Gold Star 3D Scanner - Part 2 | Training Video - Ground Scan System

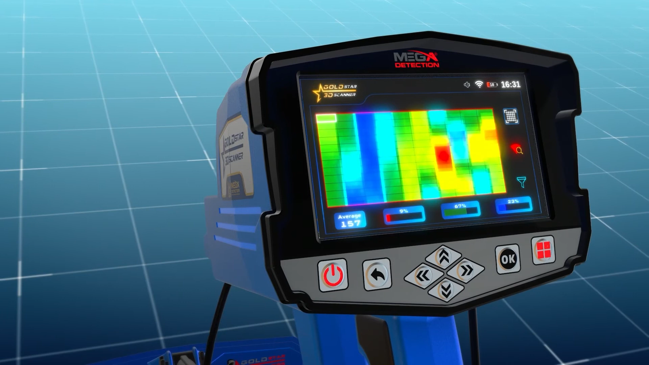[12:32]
option shows or hides the grid lines that represent the scanning area where each cell represents one scanning step scan point choose a cell from the grid use this option to select a specific cell from the scanning area grid within the scanning results screen after
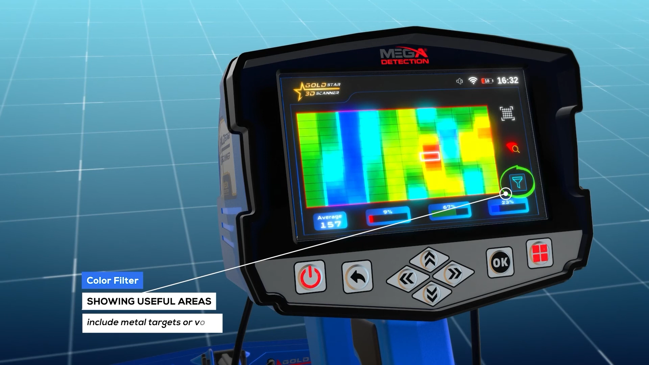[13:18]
or show the green color representing normal ground this is useful for showing areas of the scan that include metal targets or voids
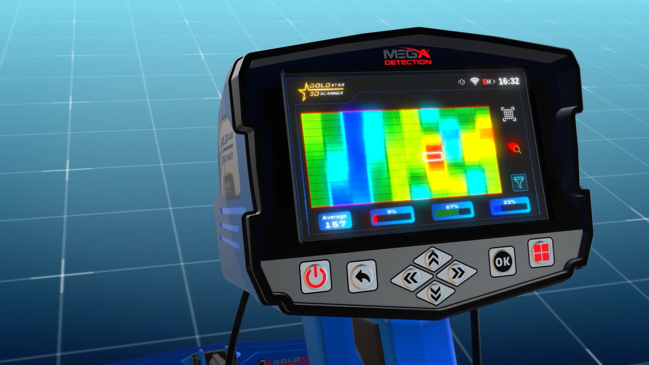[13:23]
the bottom of the scan results screen and information bar is displayed
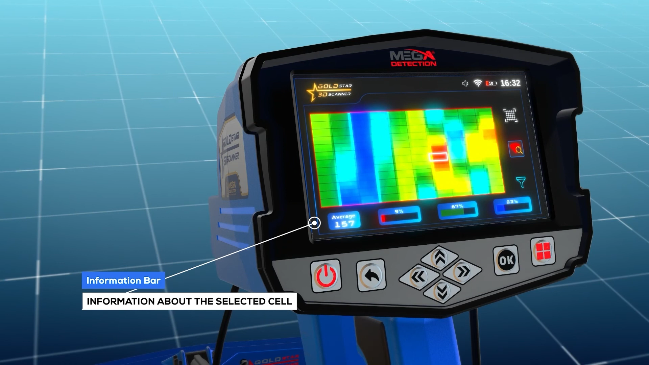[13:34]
that includes several text fields that display information about the selected cell from the grid making it easier for the user to analyze the results color ratios the three color bars red green blue represent the percentages of each target type
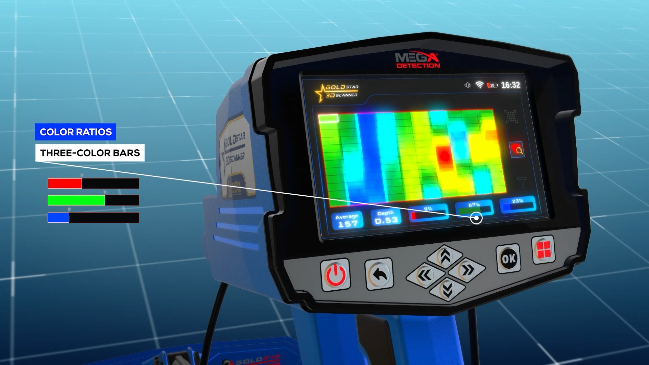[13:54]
within the specified cell from the scan area average this field represents an average value of all values in the detected points depth when the selection is made on the cell the depth value will appear in the lower
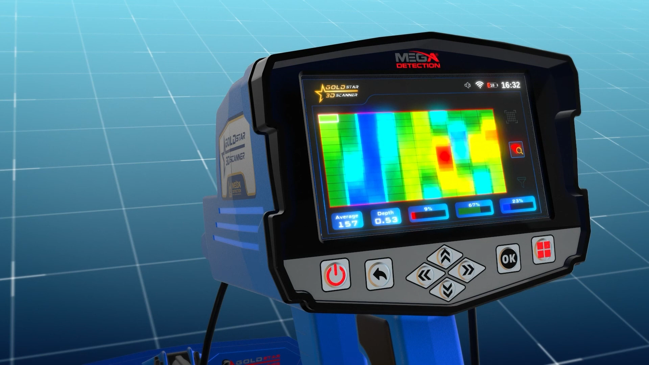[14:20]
information bar and the user can see the depth in each cell with this option on the other hand this value the depth value represents the depth value in the selected cell on the results screen